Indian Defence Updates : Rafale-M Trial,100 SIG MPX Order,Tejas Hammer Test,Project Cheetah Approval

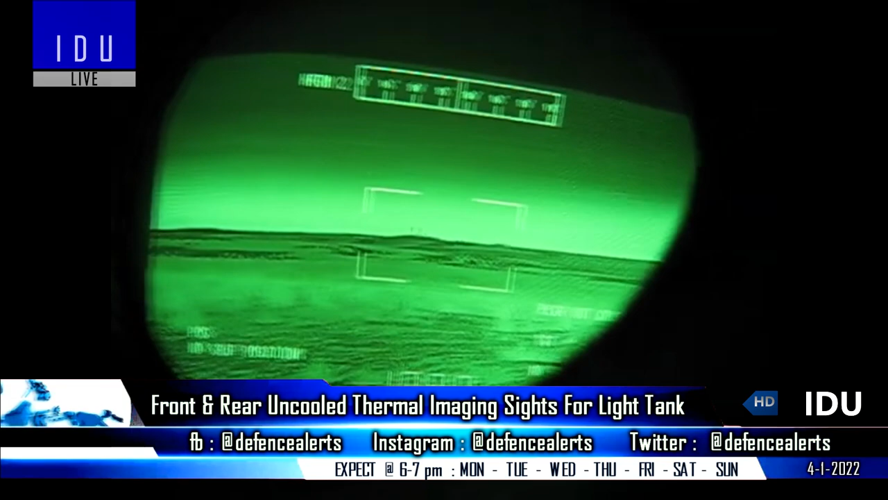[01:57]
and a rear uncooled thermal imaging site module weighing less than 3 kg,